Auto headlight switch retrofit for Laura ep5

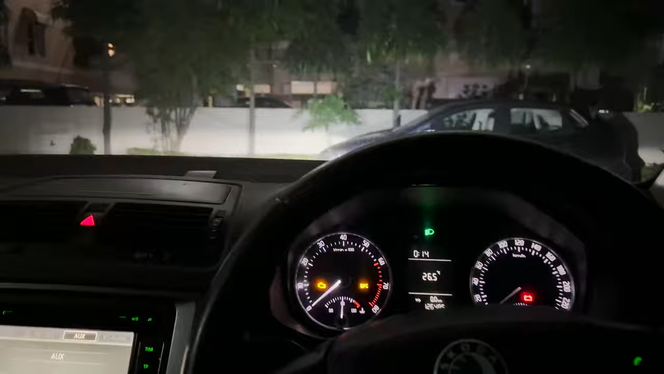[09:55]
it's night time now as you can see and in auto mode the headlights are on